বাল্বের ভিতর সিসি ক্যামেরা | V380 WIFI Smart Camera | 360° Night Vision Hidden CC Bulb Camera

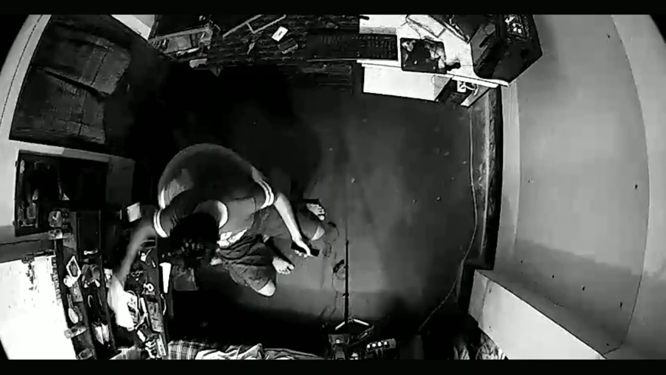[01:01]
This is a night vision feature. This is a CC camera.
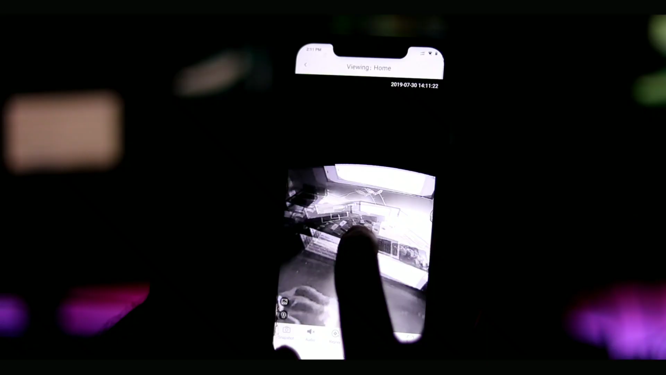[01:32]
The camera is a motion detection or your room. But, when you start the room, your mobile alarm gives you a mobile alarm if you need a camera view of it.
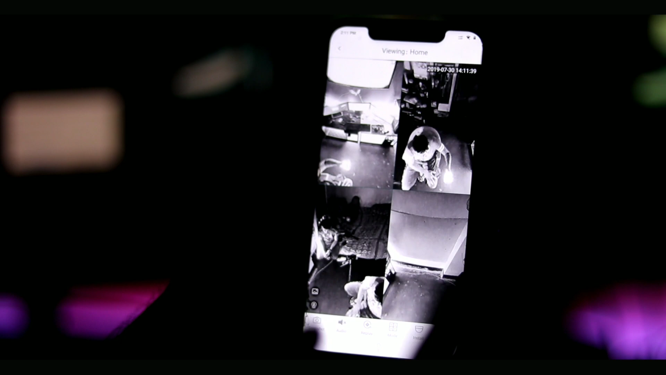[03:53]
we are going to see the music with a specific video with a lot of different views this is the front side and this is the way the second side So, we will see the light on the light.
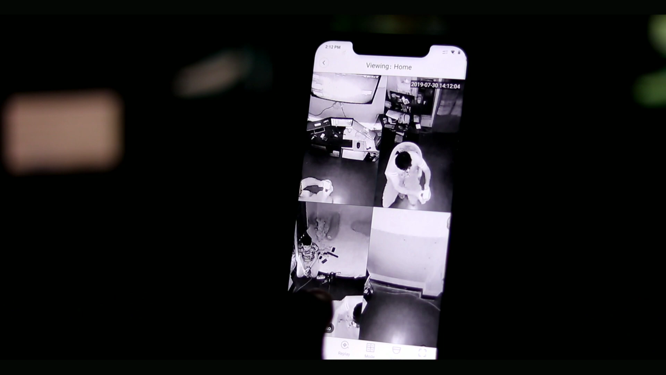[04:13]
We will see the color mode on the night, so we will see the color footage.
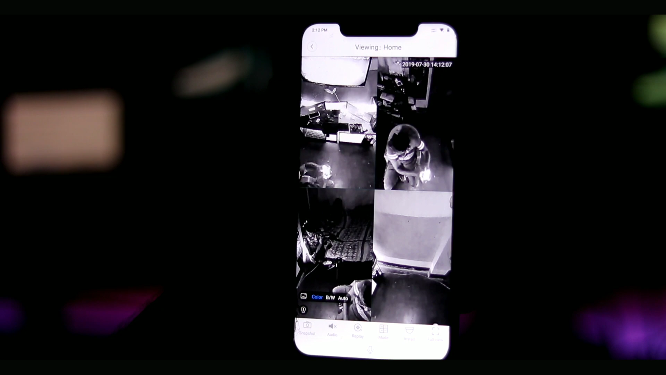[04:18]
And we will see the light on the night.
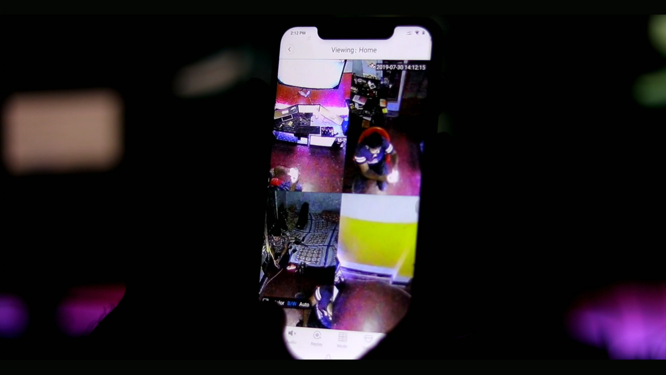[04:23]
But we recommend, in the night, the-use antigue mode, and the help as we will see the bulb,
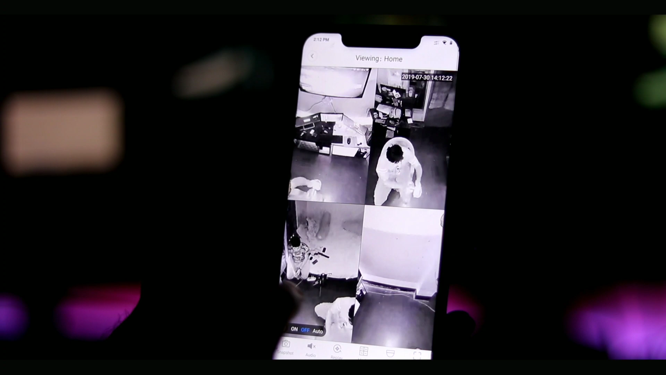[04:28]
and we will go to the auto mode, so the color mode is designed outside, even if we will appear, and even if we are bright with empty light mode.
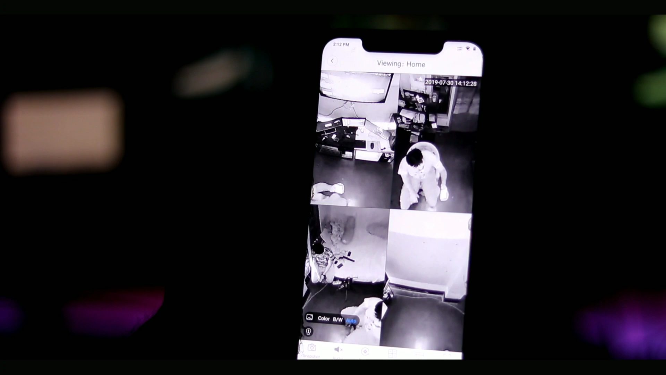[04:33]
It is possible to thing possible. But the more open as a room or more, we will also be able to see the light as we have.
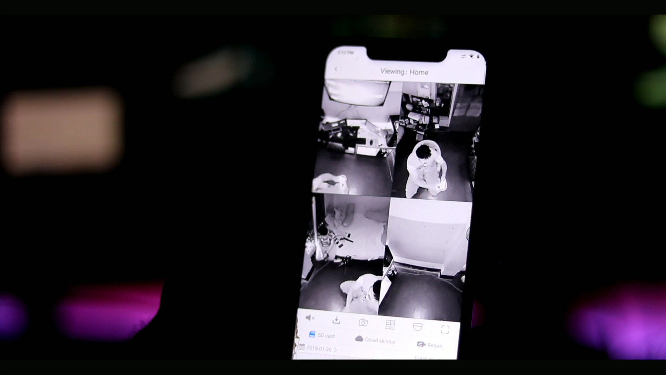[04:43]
When we see the moon when wepara- forefront over the houses, and if we are available right now, until the prevalent event is created, This was the event that we recorded.
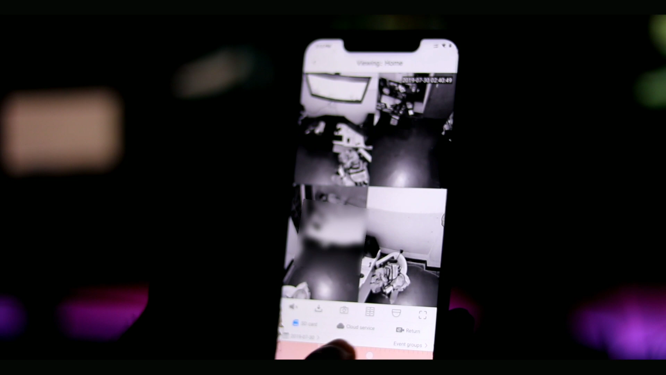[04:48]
So we can see how many events are like, and we all recorded in the video.
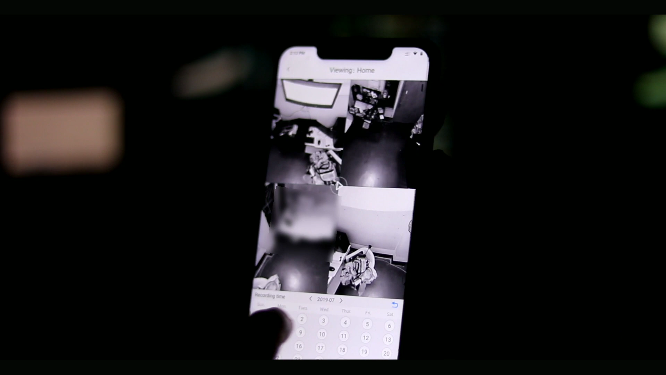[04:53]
So we can see the footage of the movie in the night.